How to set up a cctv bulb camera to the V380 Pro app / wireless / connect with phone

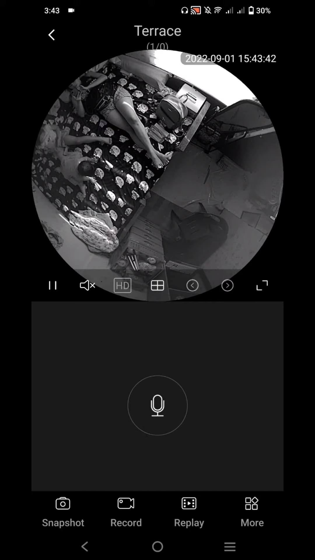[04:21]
Ganyan pag naka black and white sya in daylight. pag naka color naman, pwede nyo namang i-change sa settings dito sa my more na nakalagay more. Change nyo yung image settings nga into colored.
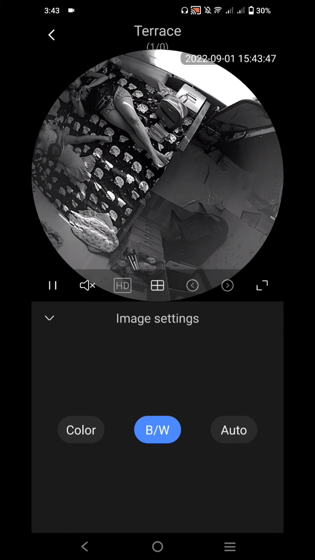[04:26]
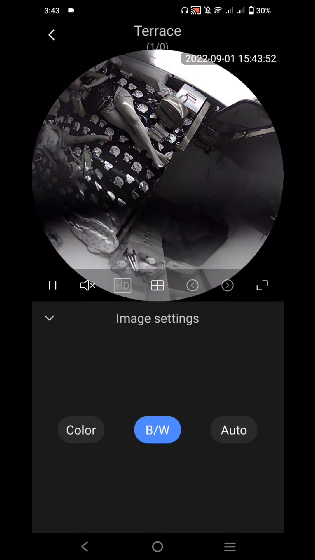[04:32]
Ayan.
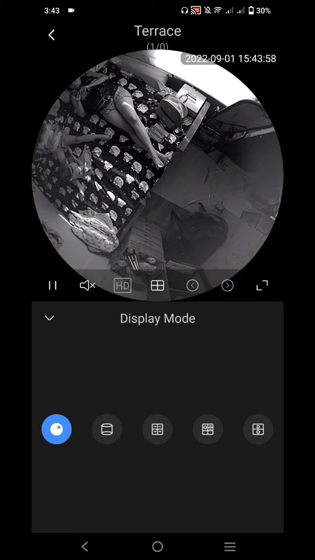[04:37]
So, pwede kayang pumili natin stay mode. Ganito. Ganyan.
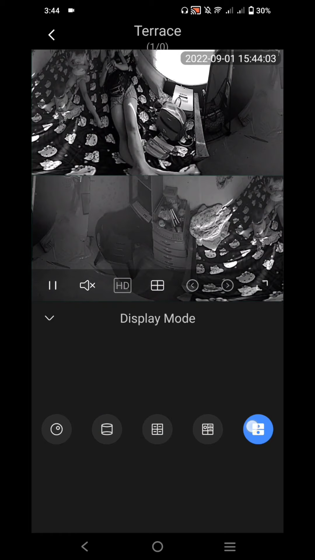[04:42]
Ayan. Ang ingay ng anak ko. So, explore nyo na po yung app. Worth it talaga sya kasi kapag nasa malayo ka and then need mo silang i-contact tapos silang nakahawak ng phone. Pwede nyo silang kausapin or kaya pwede nyo i-press yung alarm para tumunog yung CCTV camera.
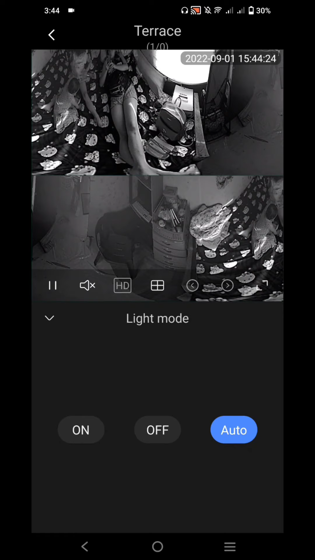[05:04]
Pwede nyo silang tawagin maririnig na boses mo. As long as nasa malapit sila pwede kayong mag-usap through the CCTV camera.